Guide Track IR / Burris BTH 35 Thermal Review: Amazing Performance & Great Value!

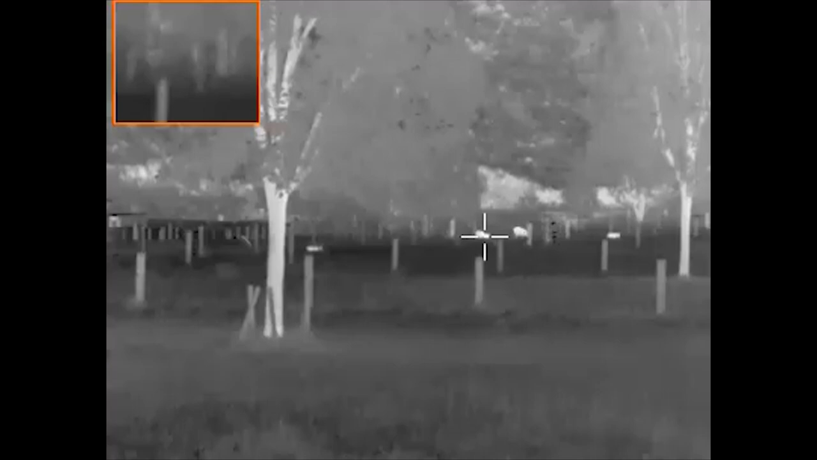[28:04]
and then turn it on and when i was looking through the thermal i mean again you wouldn't have known light or day right
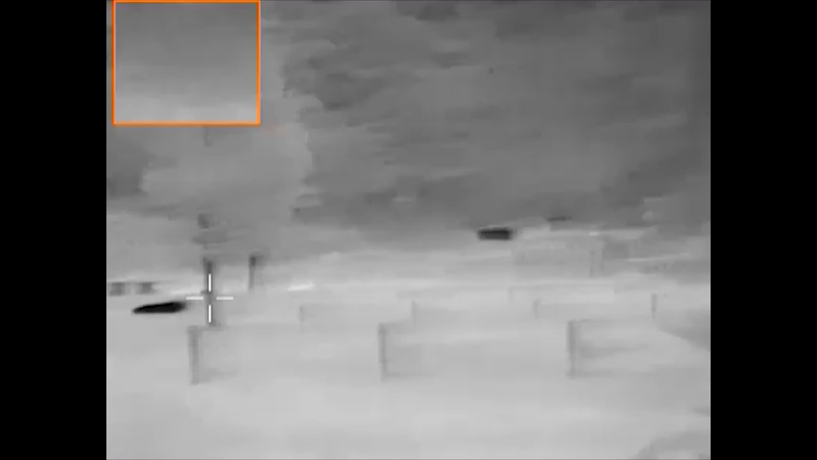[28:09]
quite quite incredible huh so that's how powerful these things are for